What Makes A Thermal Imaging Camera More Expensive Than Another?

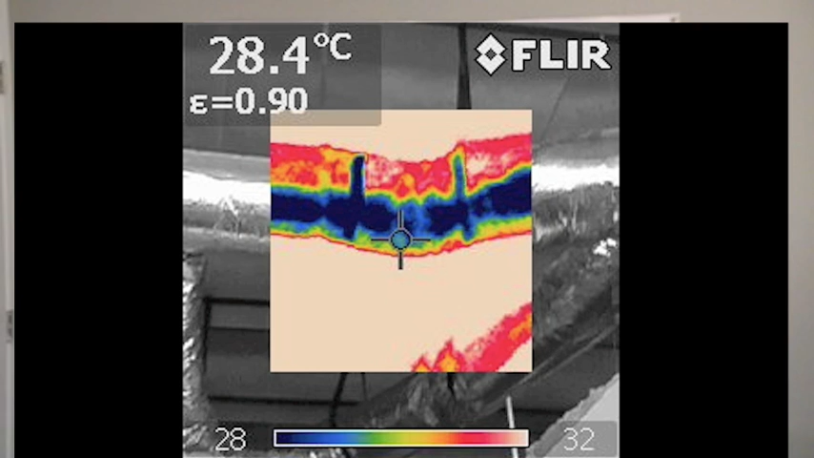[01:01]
On screen: spot 28.4°C
which can be very useful if you need to report to a customer or somebody else in house.